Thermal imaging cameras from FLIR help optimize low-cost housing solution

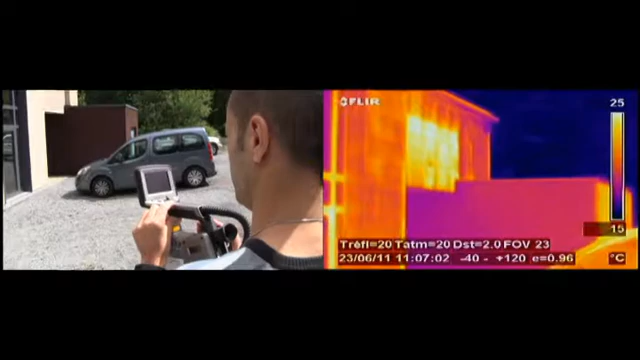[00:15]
On screen: scale top 25°C, scale bottom 15°C
Francis Lamberg of the ArcelonMittal R&D department in Liege, Belgium, used a thermal imaging camera from FLIR Systems.
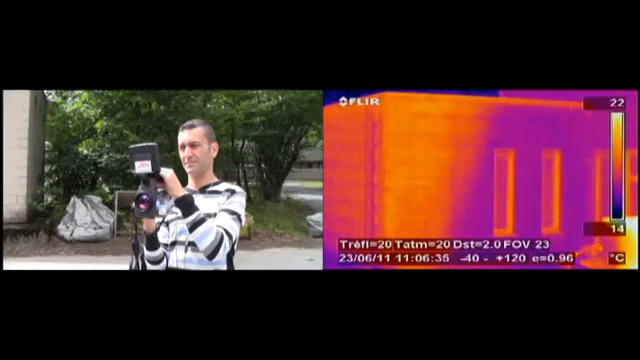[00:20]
On screen: scale top 22°C, scale bottom 14°C
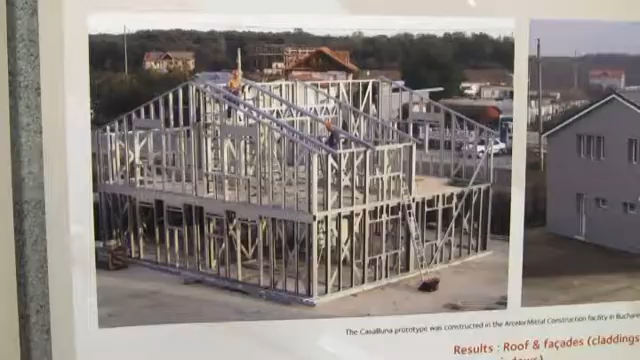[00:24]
For the Romanian housing project, ArcelonMittal chose the name Casa Buna, which means good house in Romanian.
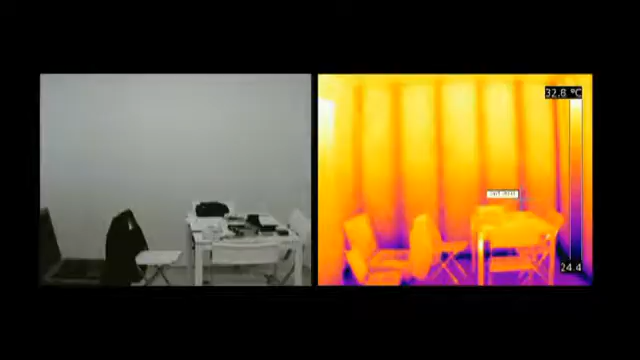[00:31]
On screen: scale top 32.8°C, scale bottom 24.4°C
During the inspections, Lamberg detected several imperfections.
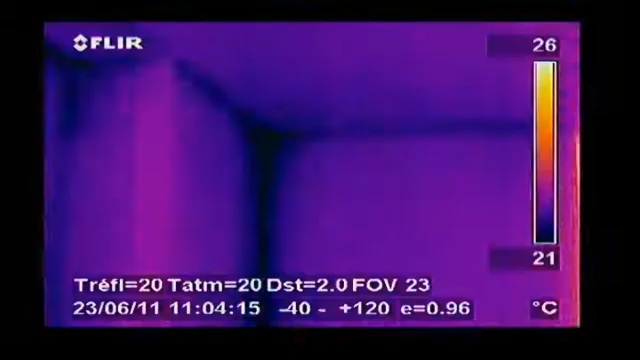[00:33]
On screen: scale top 26°C, scale bottom 21°C
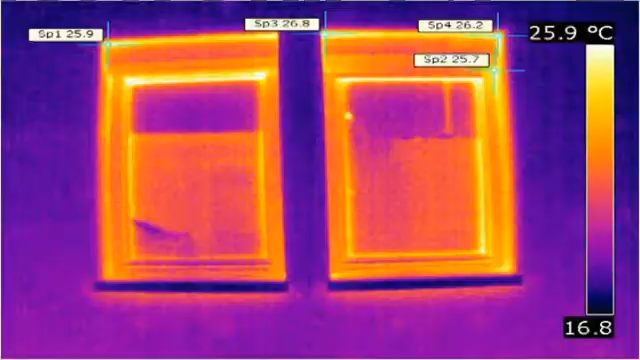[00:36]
On screen: scale top 25.9°C
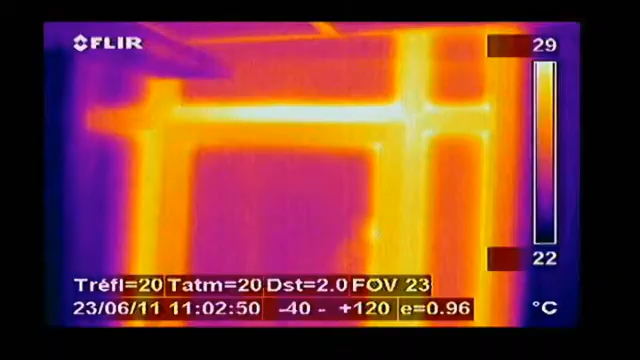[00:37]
On screen: scale top 29°C, scale bottom 22°C
Thermal bridges in inner wall bearings and windowsills showed up clearly in the thermal images.